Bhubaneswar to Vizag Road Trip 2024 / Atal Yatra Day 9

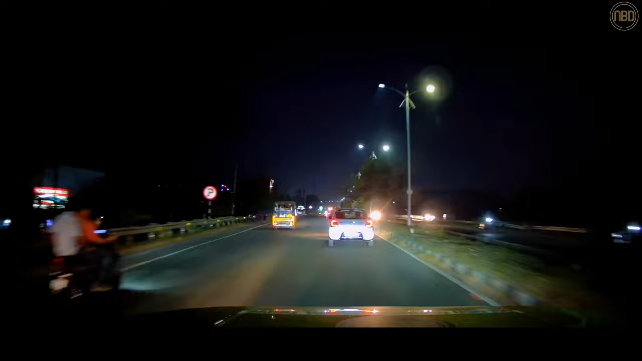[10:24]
through traffic while traffic on the whole was pretty good throughout the entire drive I did encounter
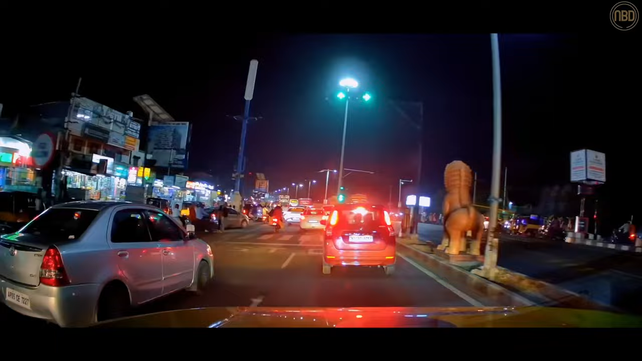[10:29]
a little bit of traffic while entering Vizag which is to be expected as I was
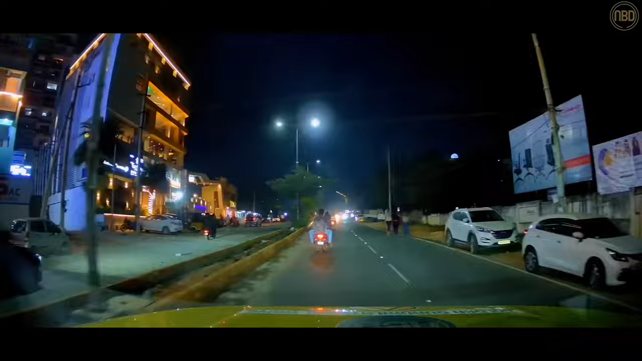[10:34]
entering the city only around 7 7 30 which would have been the peak traffic hour and it was a weekday